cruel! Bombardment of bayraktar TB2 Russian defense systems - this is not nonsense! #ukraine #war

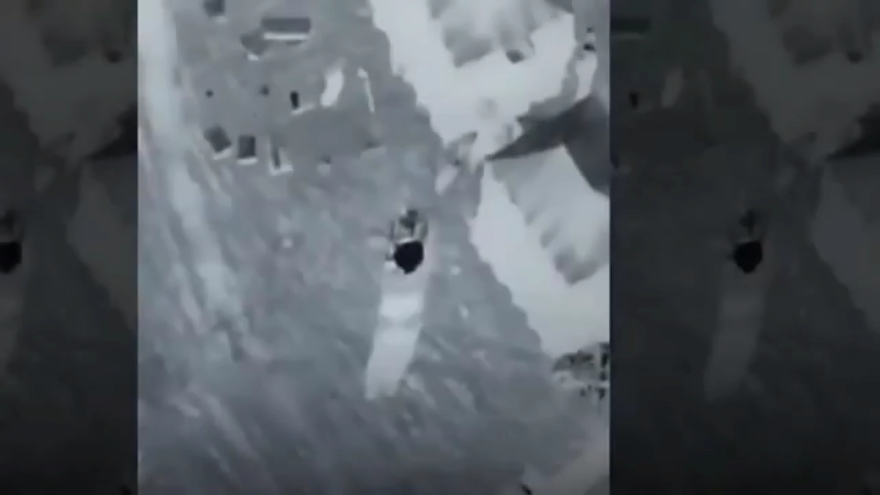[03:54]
One of the videos, being circulated online shows a TB2 destroying a buck.
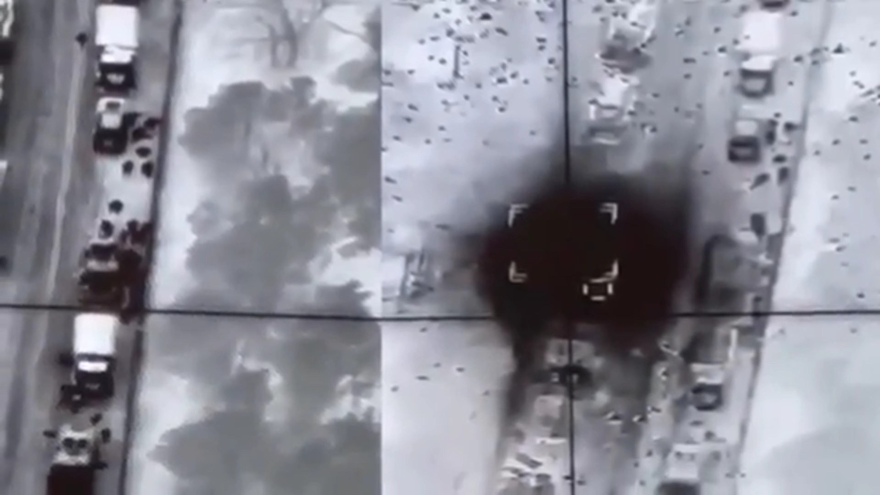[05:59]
The Stein showing the drones destroying some Russian trucks. Again with relative ease.